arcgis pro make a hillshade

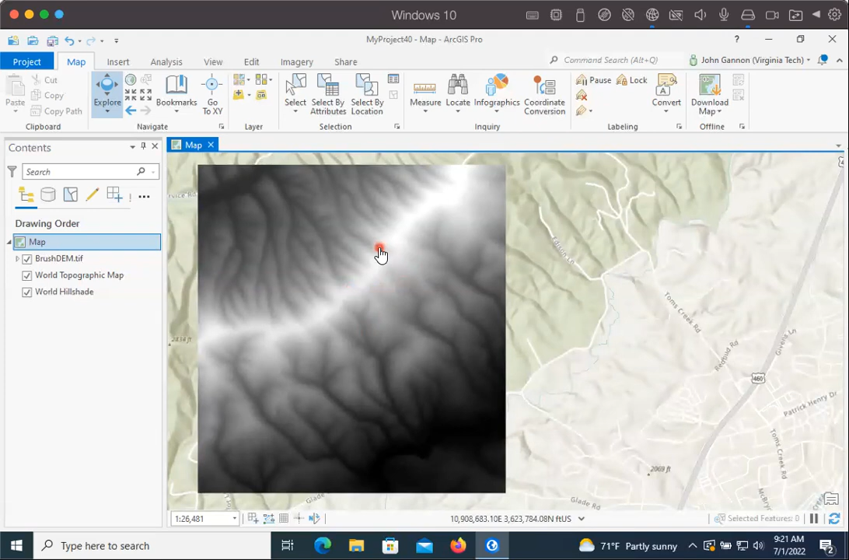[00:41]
And so one of the things we can do, and this is just a visualization tool basically, is a hillshade. And it's actually one of the base maps that they give you here. But ours is going to be much, much higher resolution because this is a one meter digital elevation model of this area. And so what a hillshade is basically going to do is cast, it's like a synthetic sun casting rays across the landscape. And so you get like areas that are in shadow or darker areas that are in the direct, quote unquote, sunlight are lighter. And then you get a coverage where the individual meaning of the cells or the individual values that you get in the cells don't really mean anything. They mean something, but not anything that you could easily take away. But you get a cool visualization of what the landscape looks like.
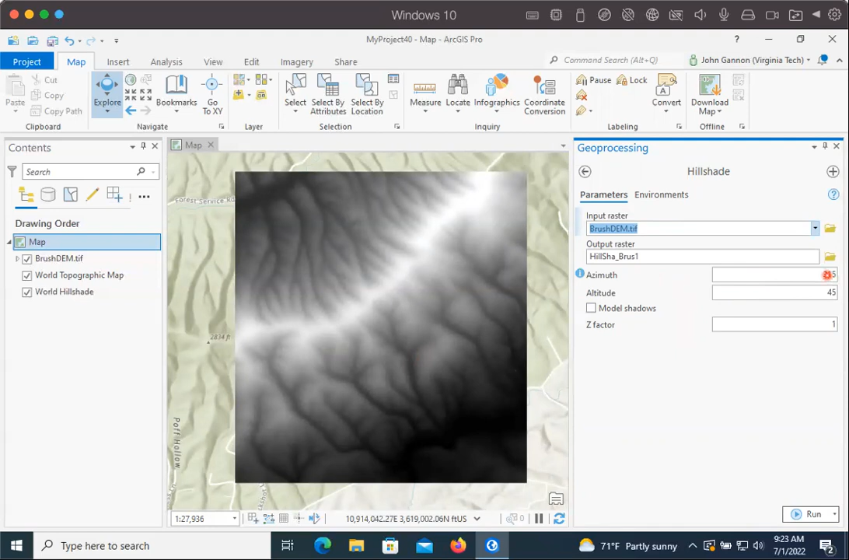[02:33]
And there's some cool animations online that you can find that show where they do this in a bunch of different orientations and show how the landscape looks differently. But for us, I'm just going to leave the azimuth coming from 315 degrees and an altitude of 45 and run.
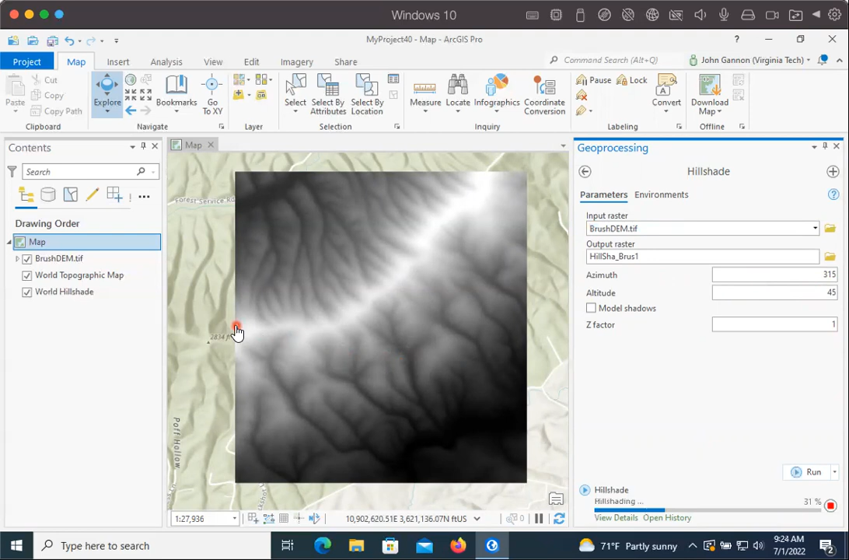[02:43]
It's doing its hillshade stuff. This will take longer the bigger your digital elevation model is. And here you go. So you can see, and it's always interesting to turn this on and off and see just how much more information you can see about the landscape once you turn on the hillshade. And so we can really see, like here we have this, this is either a home site or remnants of some mining activity.
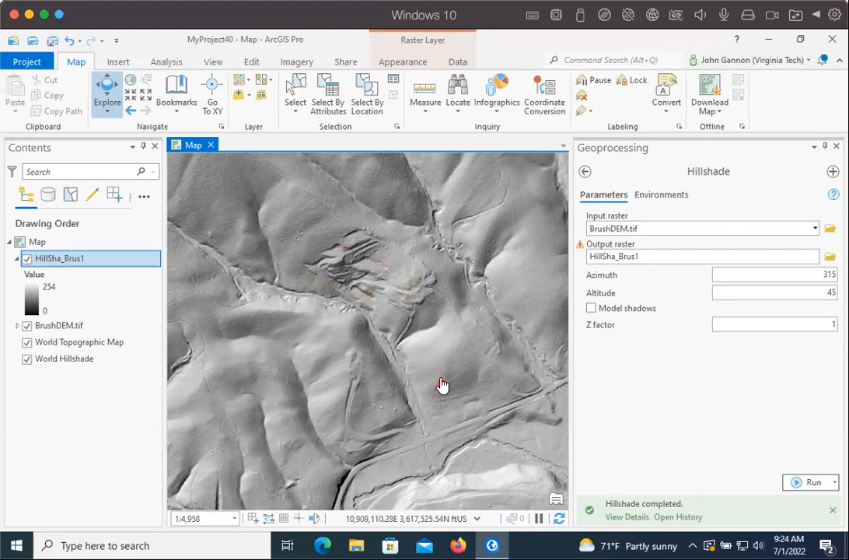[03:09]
We could see roads, etc. Whereas this is what it looks like in the digital elevation model.
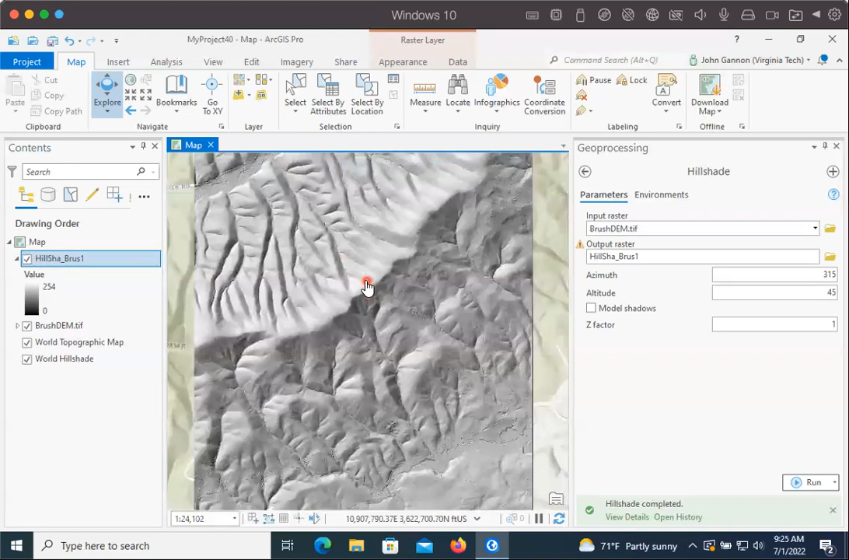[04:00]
be very careful to give it your DEM. Do not give it your hillshade. If you give it your hillshade, the result you're going to get out is nonsense. So always good to check the outputs and make sure they make sense. But just don't give your hillshade to your geoprocessing tools. All right, so that's a hillshade.